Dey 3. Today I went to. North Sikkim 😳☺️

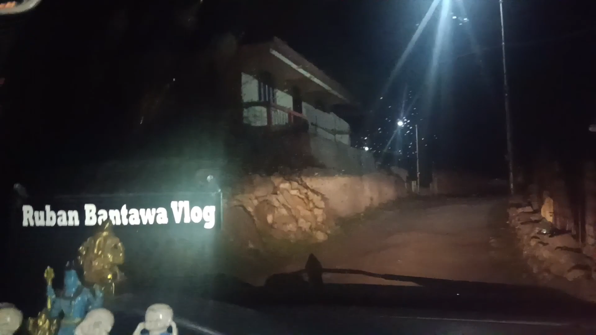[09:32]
लाइट चलाने पड़ा और केसा लगा है रस्ता तो काफी डेंजरेस